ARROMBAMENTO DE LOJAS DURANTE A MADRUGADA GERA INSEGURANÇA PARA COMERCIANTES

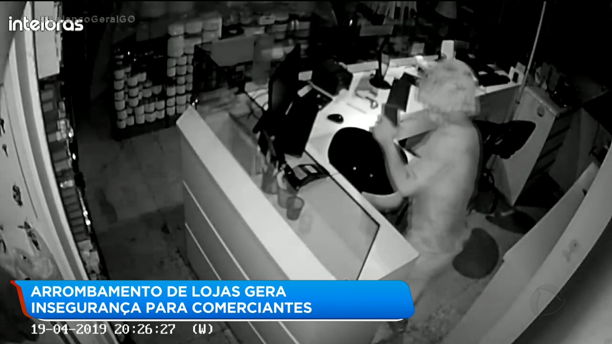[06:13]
Exatamente, de sexta para sábado. Ele teve o cuidado, né, talvez, ao perceber as câmeras, né, que tem aqui na loja, ele tomou cuidado de cobrir o rosto, né? Sim, o rosto está coberto com um pano, ele colocou um pano, não dá para ver as imagens, não dá para ver outras imagens dele.